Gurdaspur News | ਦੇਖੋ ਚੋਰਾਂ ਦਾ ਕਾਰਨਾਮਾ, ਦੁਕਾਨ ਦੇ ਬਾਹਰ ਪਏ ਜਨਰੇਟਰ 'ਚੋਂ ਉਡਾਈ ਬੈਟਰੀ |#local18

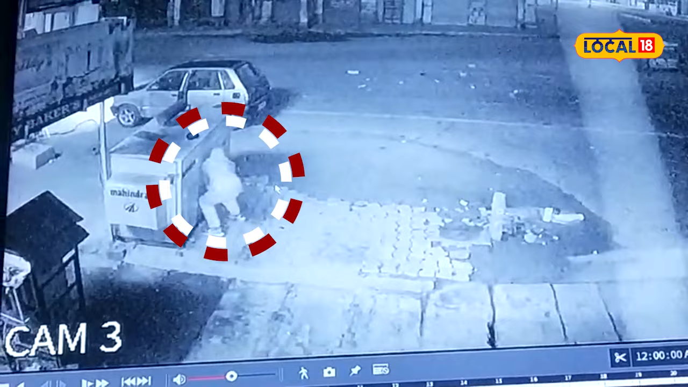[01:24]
के कुछ लोग आउँदे ने उना दे विच एक शक्स उत्तर दा है